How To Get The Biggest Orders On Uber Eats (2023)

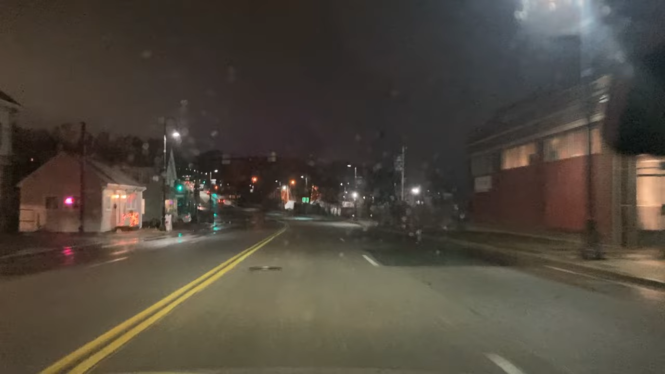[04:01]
Now we're going to be looking for our next order, declining the bad ones, and only looking for the good ones.
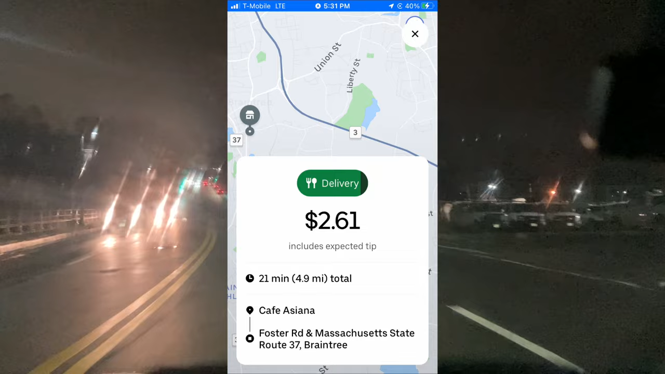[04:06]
We just got this one, $2.61 for 4.9 miles. That's an obvious decline.